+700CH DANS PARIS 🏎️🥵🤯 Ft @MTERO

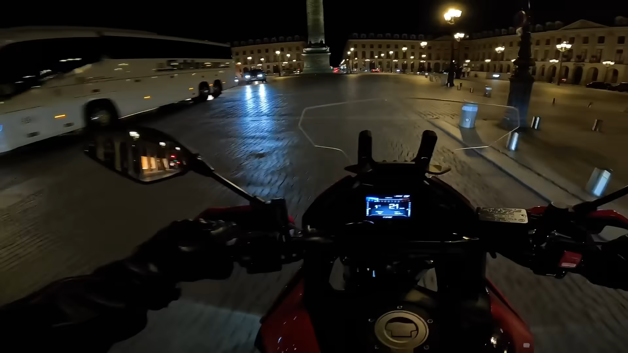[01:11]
Qu'est-ce que c'est que ça mon gars? Oh merde. Le camion à Kendas qui... Oh shit.
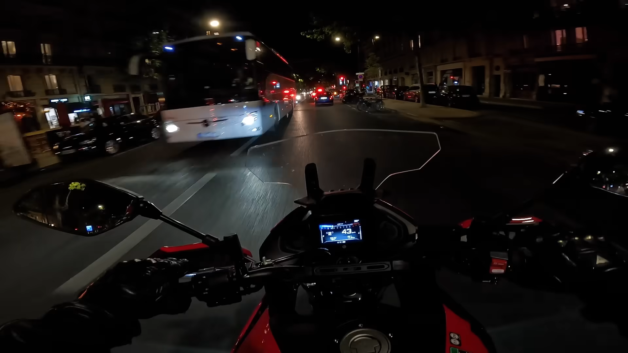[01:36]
Regardez-moi cette petite Fefe 812 super fast. Aïe aïe aïe.